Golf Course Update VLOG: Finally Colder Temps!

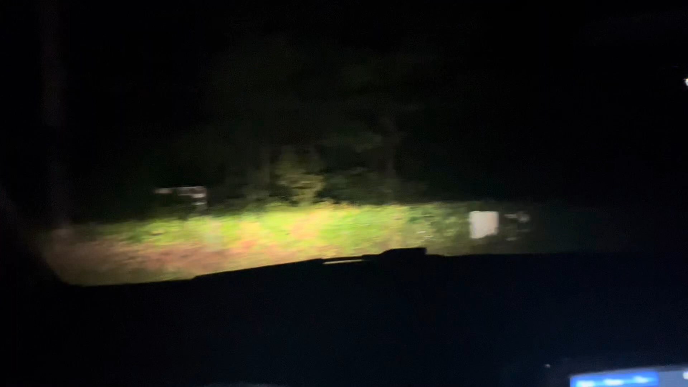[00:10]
So we have a little bit of sprinkling rain going on right now, not very heavy. And that's about what it was the whole night. So I woke up and I was quite pleasantly surprised to see that there was some rain,
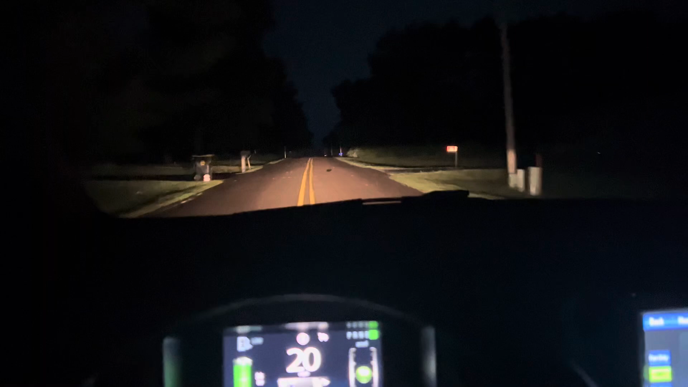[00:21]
especially overnight, which is really good. I'm glad I didn't turn on the irrigation yesterday. So now with the rain we got a few days ago, which was quite a bit, and this nice little soaking rain overnight, you can see there's some puddles there. So that means we got about a quarter of an inch here at the house. So I'm curious to see as I get closer to the golf course, how much we got there. But this is nice.